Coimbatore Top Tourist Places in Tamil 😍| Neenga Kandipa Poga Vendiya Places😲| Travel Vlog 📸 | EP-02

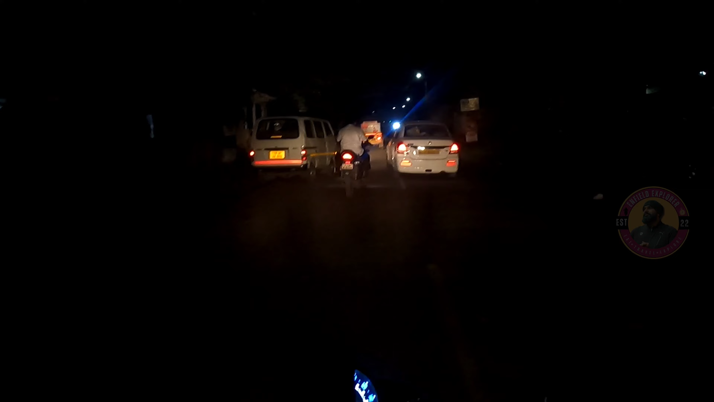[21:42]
ஏங்க பயங்கரமாக இருக்கு இந்த ரூட்டு, நைட்டில் சீரியஸாக ஒரு ராங் டர்ன் படம் பார்க்குற மாதிரியே இருக்குது.